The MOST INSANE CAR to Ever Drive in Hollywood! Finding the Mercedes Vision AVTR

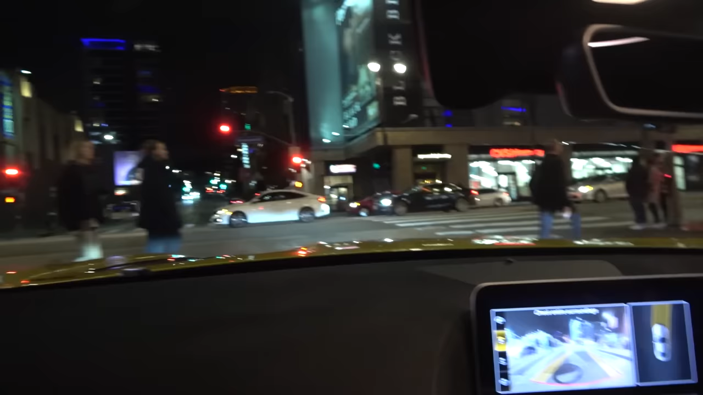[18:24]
And you've seen everybody get their camera phone out. It's a little bit different here.